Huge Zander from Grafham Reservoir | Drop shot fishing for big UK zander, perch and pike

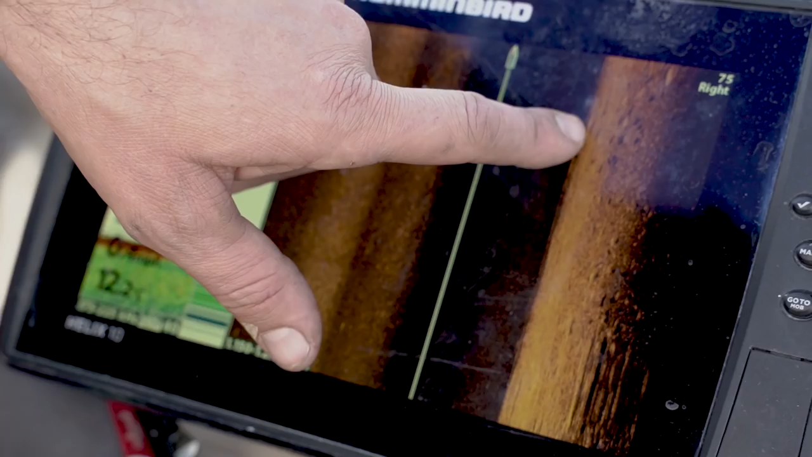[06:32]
there was a little pod of fish which I'm hoping will perch and there's not really many bait fish around,
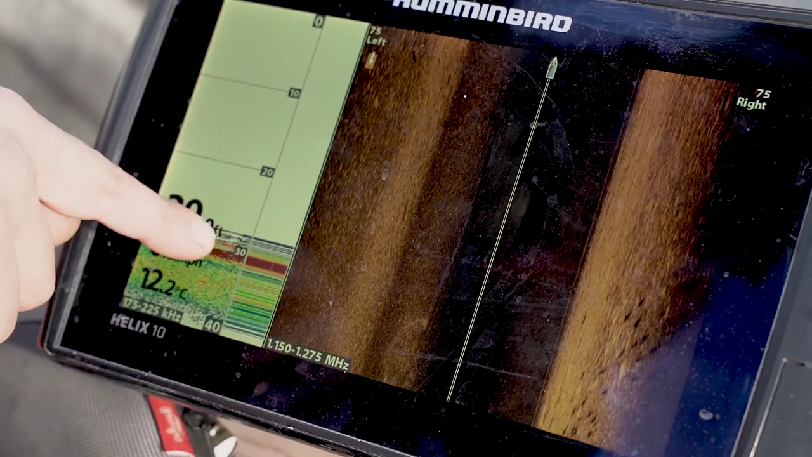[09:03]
On screen: water 12.2°C
fish i know it doesn't have it written on there what fish it is but personally they're far too big on the on the sander to be um to be perched so i